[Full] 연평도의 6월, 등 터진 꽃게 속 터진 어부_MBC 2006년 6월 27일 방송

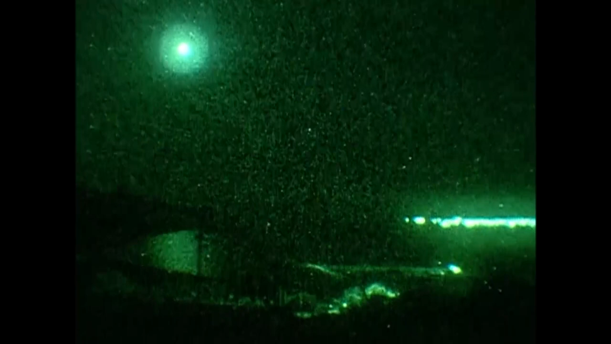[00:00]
민간인 출입이 철저히 통제되는 연평도의 북쪽 바다. 그런데 밤마다 화려한 야경이 펼쳐집니다.
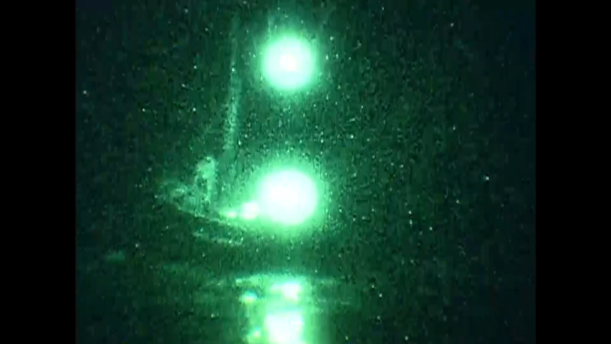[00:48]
쫓고 쫓기는 가운데 밤바다는 아수라장으로 변했습니다.
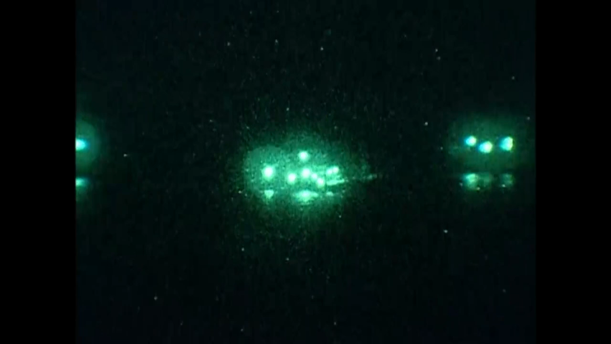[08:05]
손에 잡힐 듯이 가까운 거리에서 환하게 불을 밝히고 조업하는 중국 어선들.
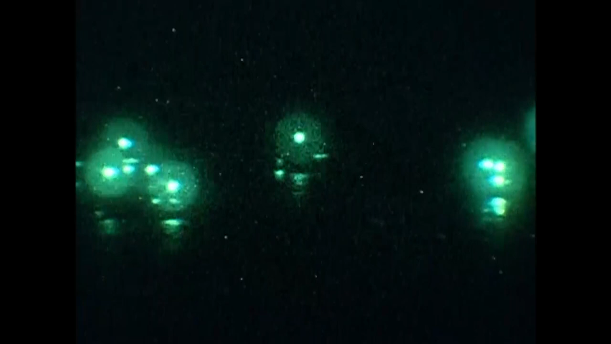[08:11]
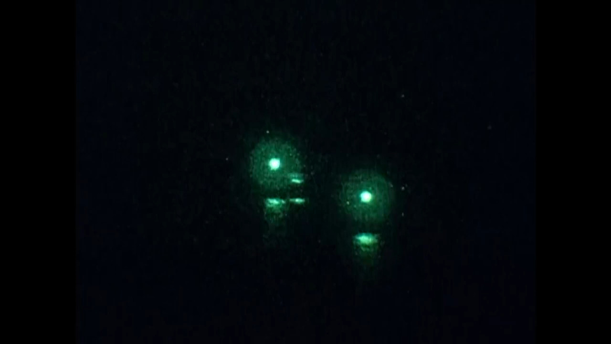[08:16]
그중에는 들킬까 봐 불을 끄고 조업하는 어선들도 있었습니다.